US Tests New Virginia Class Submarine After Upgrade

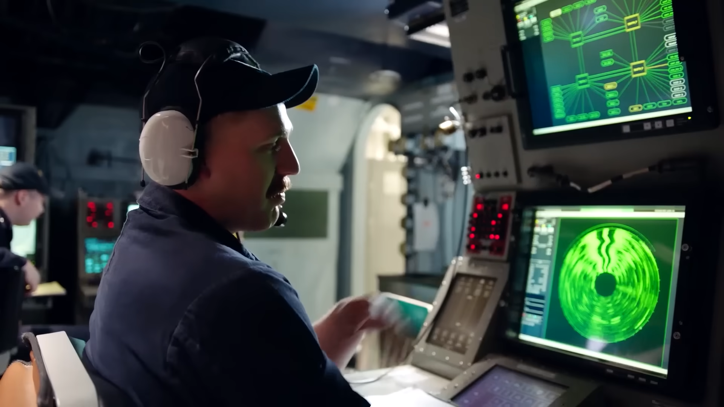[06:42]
providing full-spectrum radar processing, automatic threat warning, and situational assessment.